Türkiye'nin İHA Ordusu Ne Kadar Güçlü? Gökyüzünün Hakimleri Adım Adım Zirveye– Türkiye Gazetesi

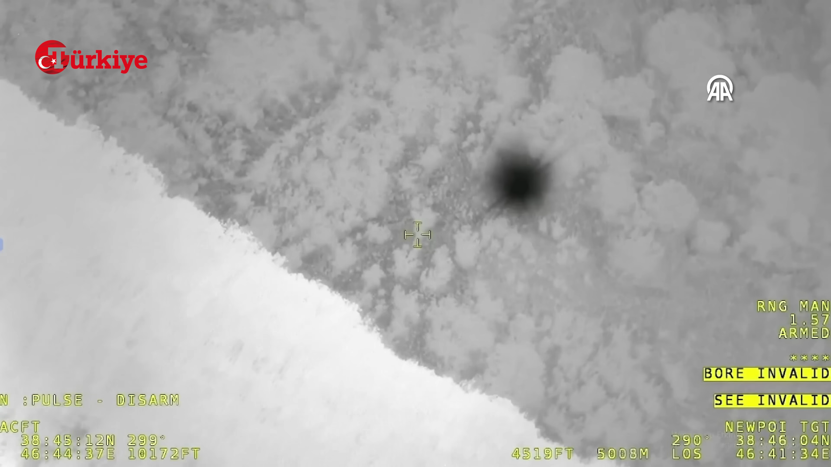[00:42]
Gece boyu devam eden enkaz arama çalışmaları sabaha karşı Türkiye'ye ait Bayraktar Akıncı insansız hava aracının belirlediği konuma yönelen İran yetkililer tarafından sonuçlandırıldı ve helikoptere ait enkaz bulundu.